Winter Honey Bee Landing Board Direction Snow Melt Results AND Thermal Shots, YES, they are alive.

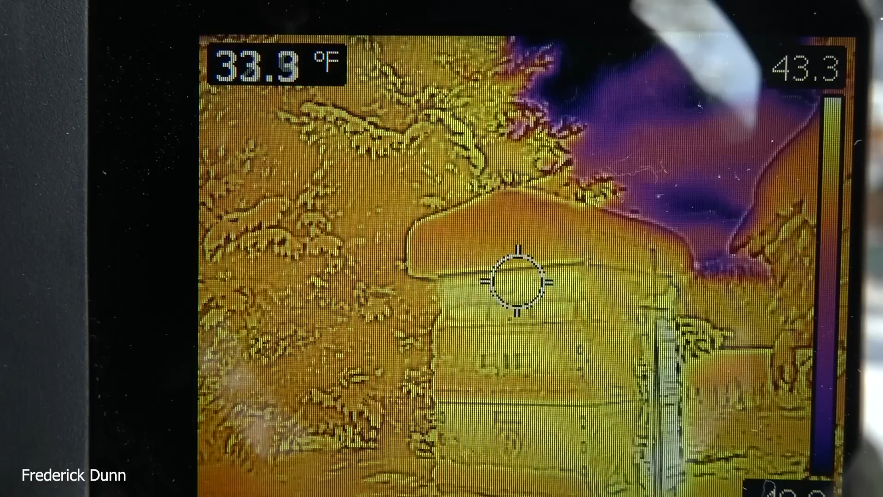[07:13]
I was also looking for those indents to see if they were showing leaks of warmth.
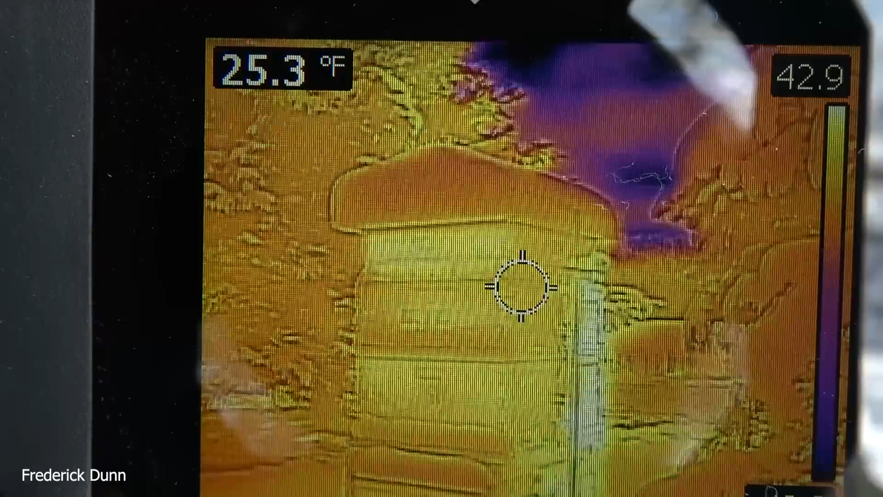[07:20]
On screen: spot 25.3°F
And I really haven't seen it. Now, I expected, just looking at the way it's made,
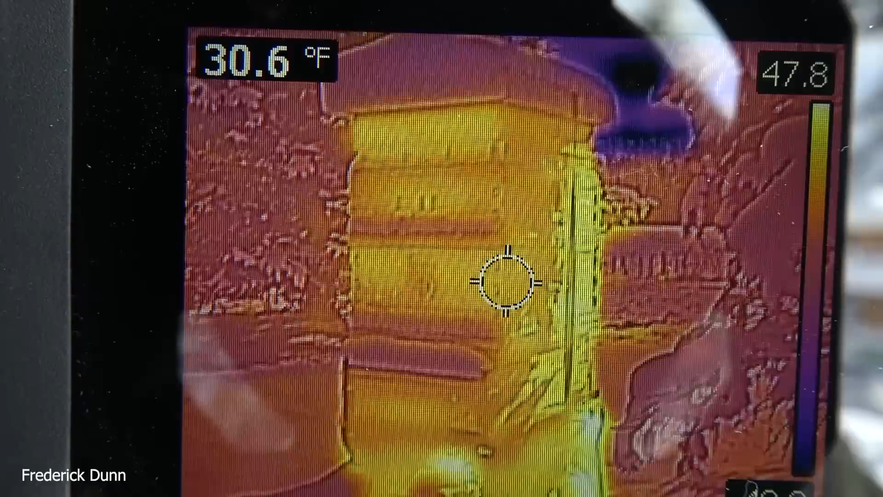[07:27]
On screen: spot 30.6°F
that the thinner walls where the handles are or where the indents are in the front there, that I would see some heat leaking through there.
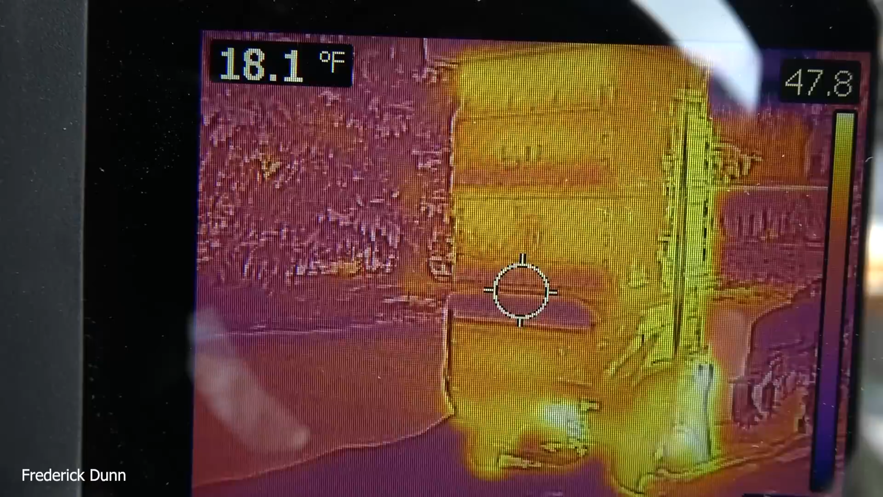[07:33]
On screen: spot 18.1°F
The lighter the color that you're looking at on the scan, the warmer the temperature.
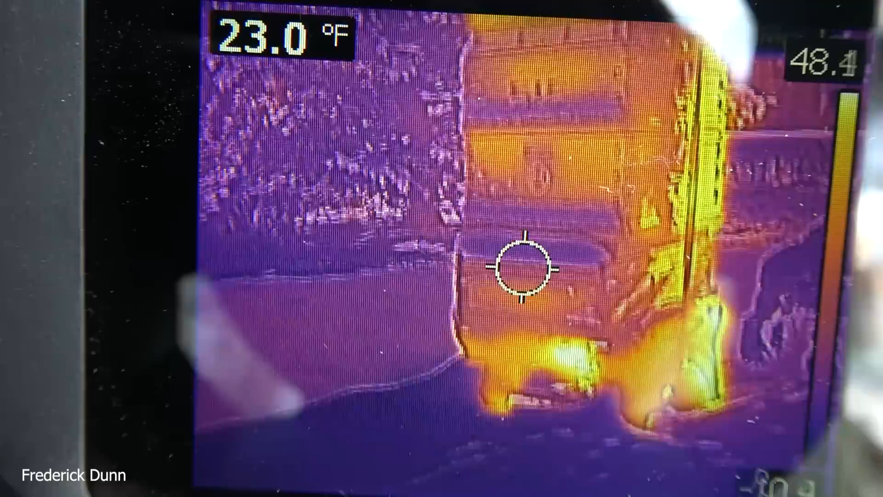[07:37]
On screen: spot 23.0°F
And I did not notice heat leaks. Interesting.
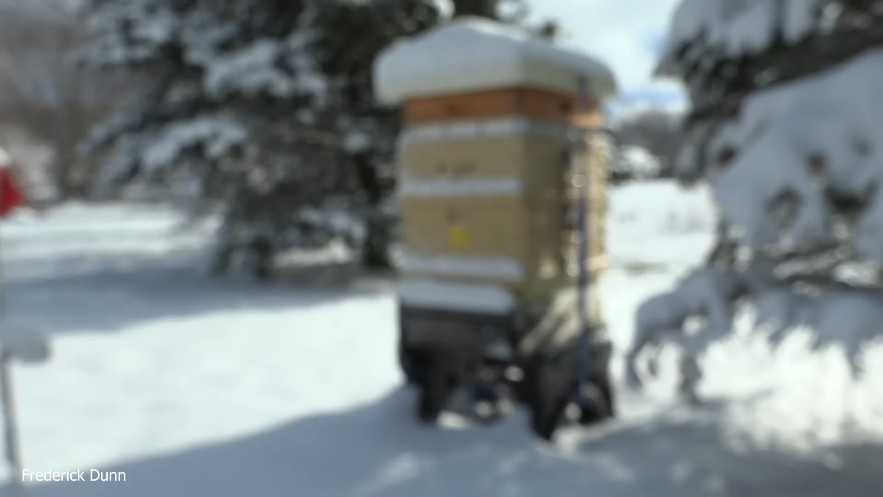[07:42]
And now you can see how it's configured.
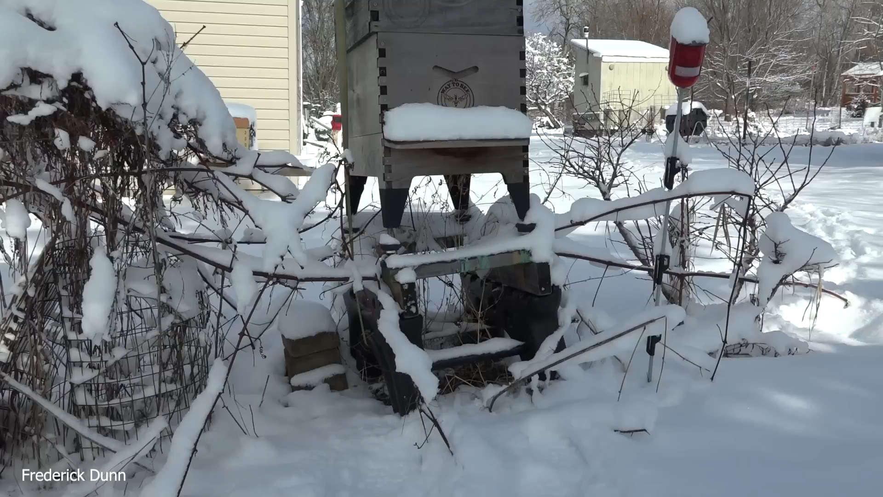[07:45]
And then this is a flow hive bottom medium super. It's all in the shade, though. So even though this is facing south, it didn't benefit from the sun because the trees are in the way.
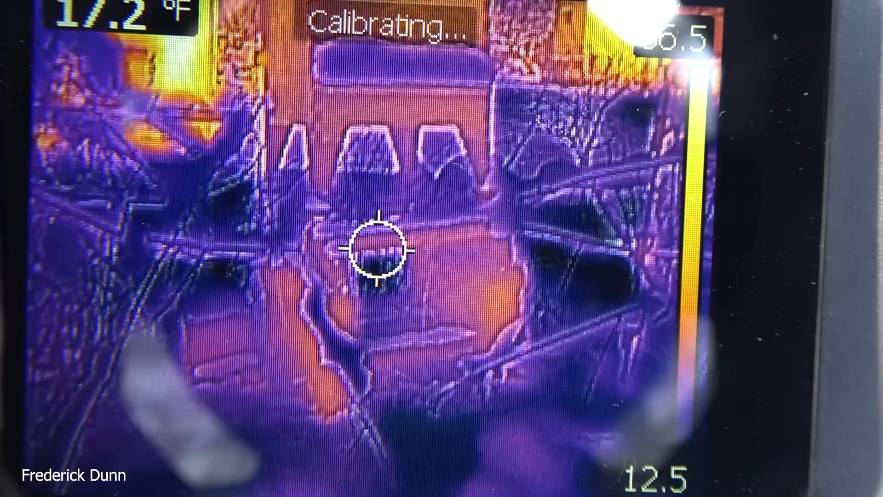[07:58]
On screen: spot 17.2°F
So we get up here and we'll scan the temperature. So if you look at the top left there, 23.9, 19.
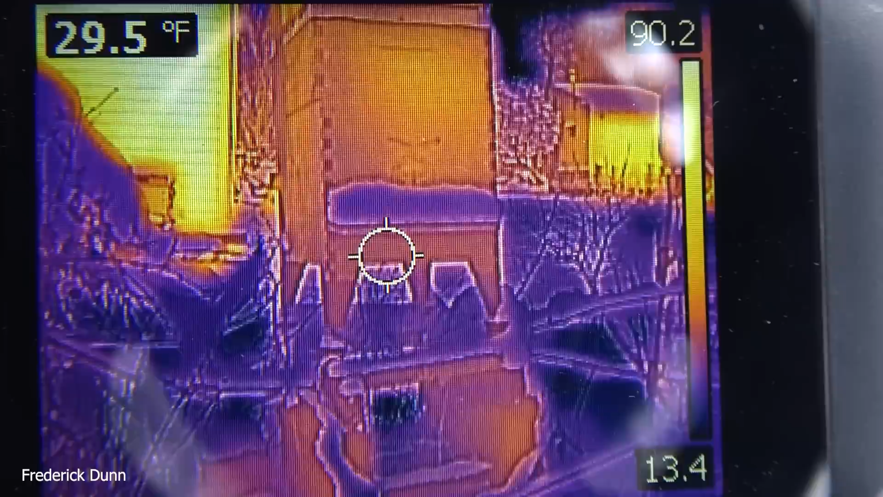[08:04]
On screen: spot 29.5°F
And then you get at the landing board, which I will scrape off later. Now we jump. Look. 38 degrees.
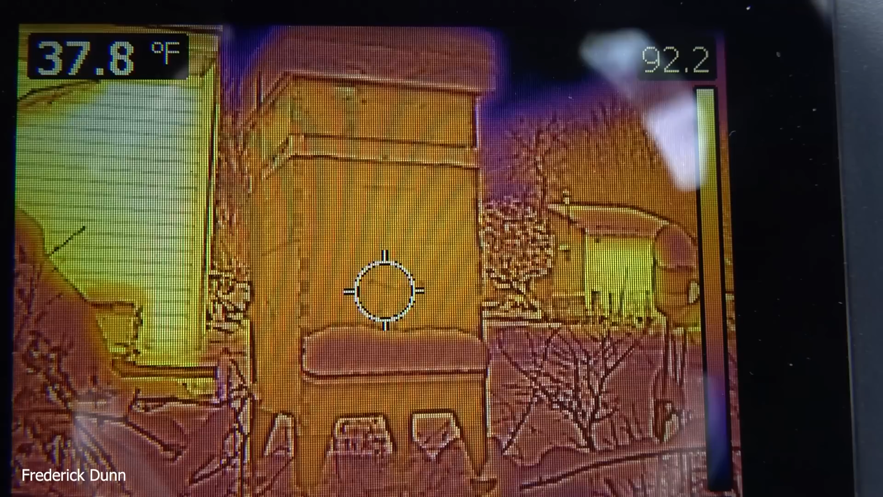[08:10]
On screen: spot 37.8°F
37. 39. 41. This starts to show me where the cluster is. So it looks like the cluster begins at the bottom of that what was a full medium honey super. Then the insulated Bsmart Designs inner cover. There is Hive Live Fondant on this. And then the top box is a feeder shim.
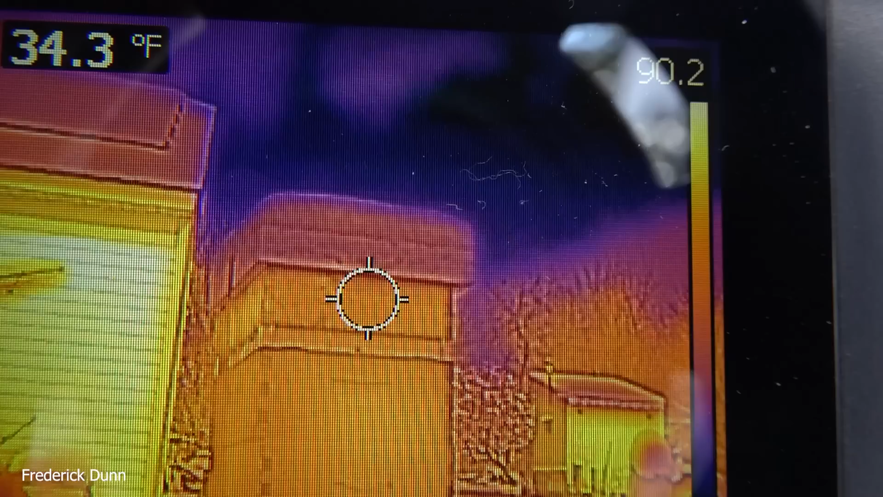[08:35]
On screen: spot 34.3°F
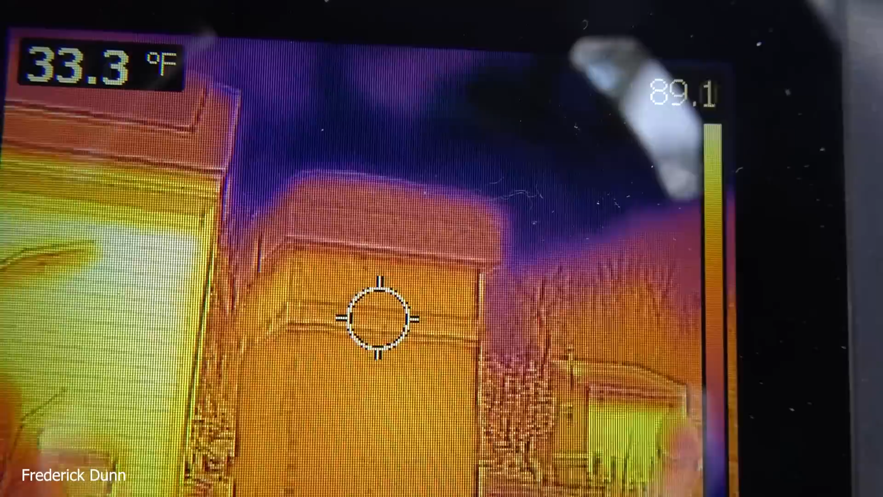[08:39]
On screen: spot 33.3°F
And the polystyrene cover on top. And, of course, it's snow covered. So this also demonstrates what happens if you put your hives in the shade.
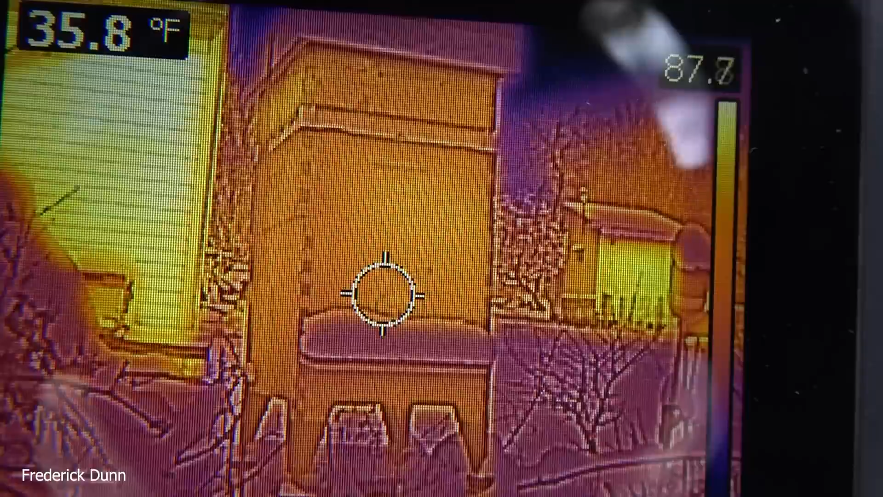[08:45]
On screen: spot 35.8°F
So the best scenario, if you're in a northern climate,